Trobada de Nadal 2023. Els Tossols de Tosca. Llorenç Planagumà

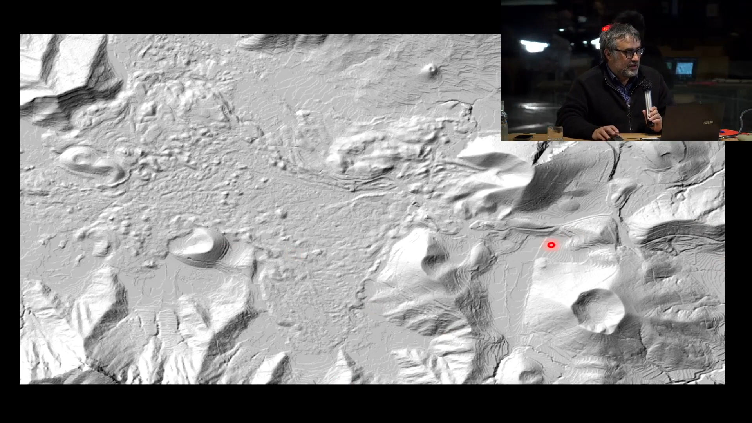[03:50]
doncs, bueno, si mirem, això no deixaria ser res més que un mapa d'elevacions del terreny, amb un, nosaltres en diguem, doncs, modelat d'ombres, perquè ressalti, no?, les morfologies, veiem molt bé les morfologies dels volcans, quan treballem, això seria el volcal del Curscat, per exemple, amb la gradera, amb el tall que li van fer, aquest forat és un cràter, és el de Santa Margarita, amb el seu com volcànic,
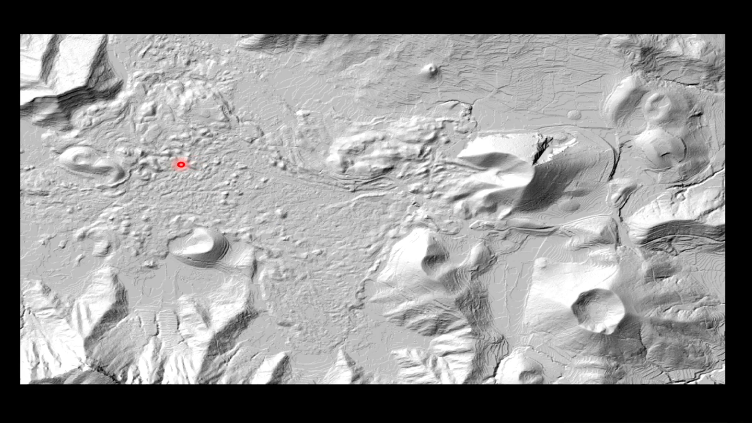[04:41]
que són com grans al damunt, aquests grans, petits, aquestes morfologies petites són els tossols, i aquests tossols no n'hi ha tants a la Terra, almenys quan les zones volcàniques que he pogut visitar, que ja comencen a ser unes quantes, doncs,
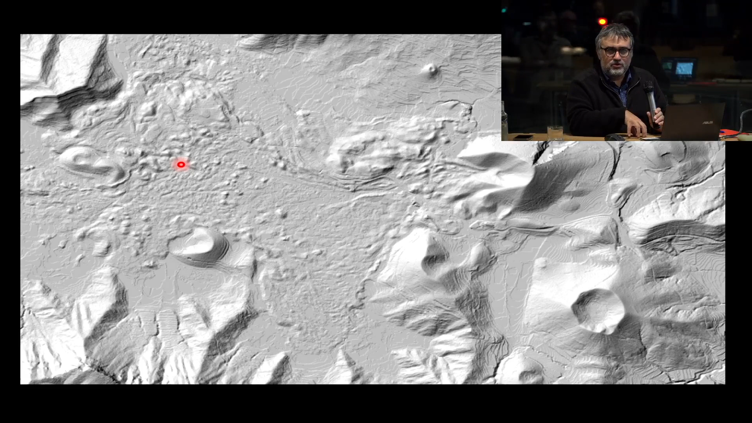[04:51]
no s'observen, sí que estan descrits, no hi he pogut visitar, però, bueno, espero poder anar algun dia a Islàndia, també es van descriure, doncs, per això es van estudiar a Islàndia,
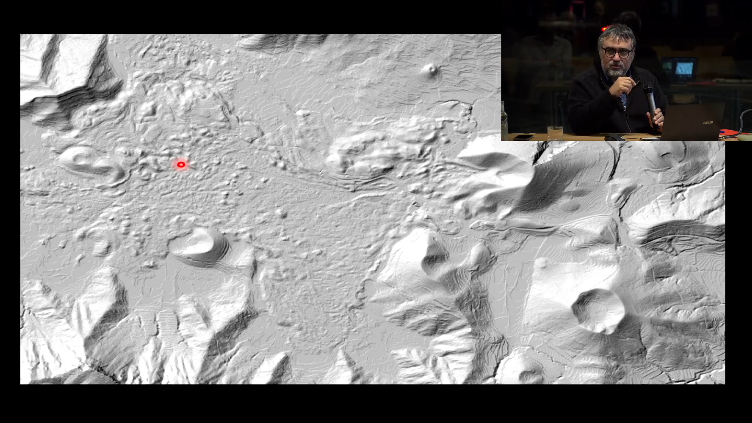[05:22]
però, senzillament, com que també és petita i damunt de colades de lava, no està, jo diria que hi ha alguns territoris que no està en algunes zones vulcàniques estudiades,
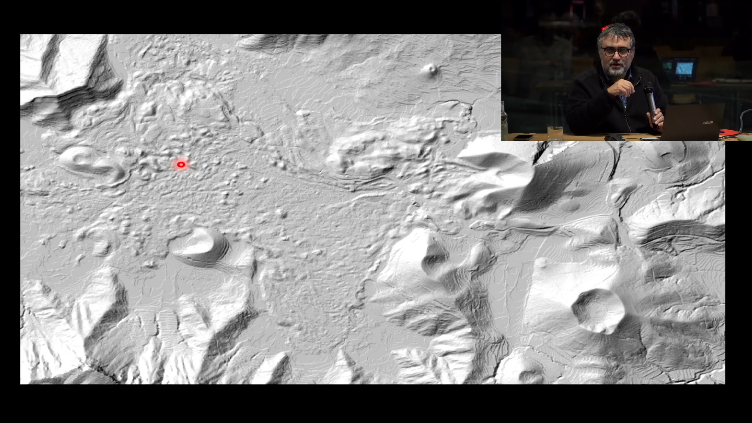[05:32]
de tal manera que tampoc el no ver i bibliografia no passen totalment desapercebuts. Doncs, això serien els tussols.
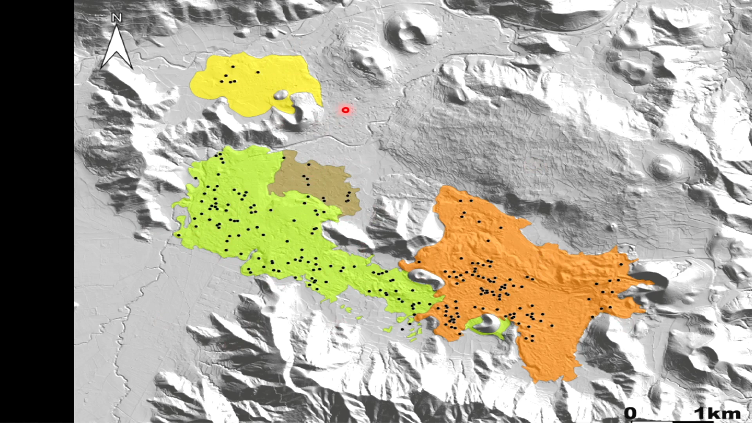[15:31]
no ho he comentat però en principi aquestes colades de lava aquesta deu tenir aquesta té uns 12.000 anys i aquesta deu tenir uns 14.000 aquesta no tenim l'edat i aquesta creiem que pot que és més jove de 18.000 anys o sigui totes estan en aquests rancs i estan en uns rancs en els quals estàvem en un màxim glacial aquí